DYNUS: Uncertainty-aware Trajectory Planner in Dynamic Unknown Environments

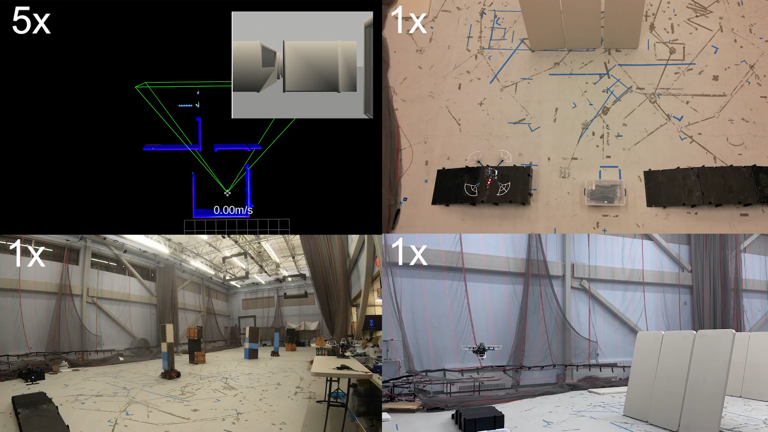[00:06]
We tested Dynas in simulation across forest, office, cave, and dynamic environments.
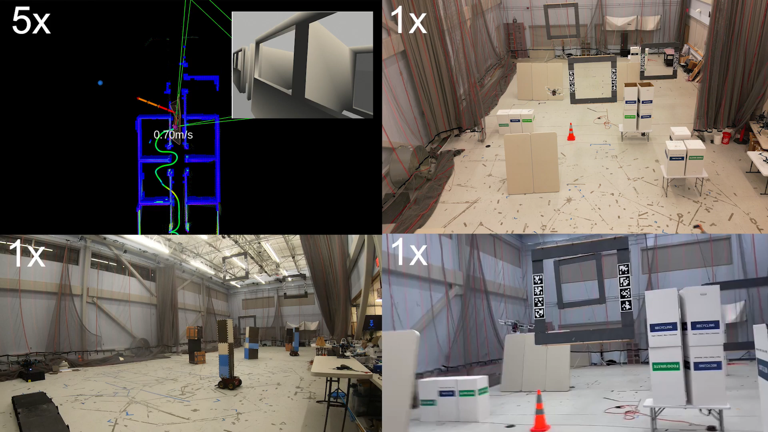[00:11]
Hardware experiments included static and dynamic obstacles, with real-time onboard localization, perception, planning, and control.